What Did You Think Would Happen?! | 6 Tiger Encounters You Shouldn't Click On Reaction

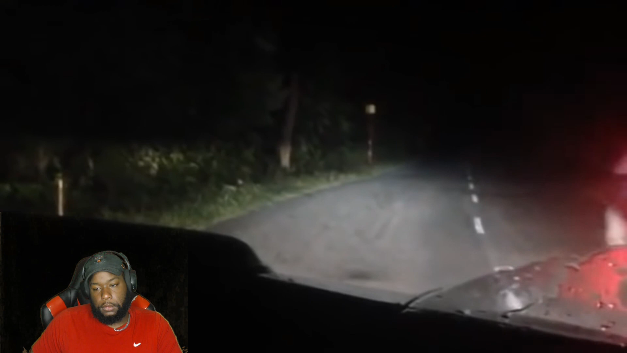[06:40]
At the start of this clip, nothing seems unusual as two men in their parked car appear to be observing something in the bushes up ahead. Uh-oh.
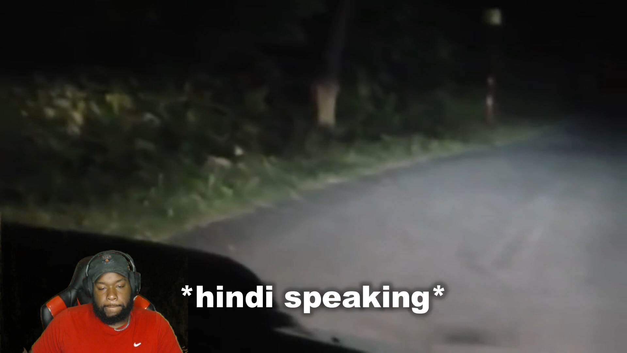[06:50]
Eventually, a motorbike can be seen driving past them when this happens.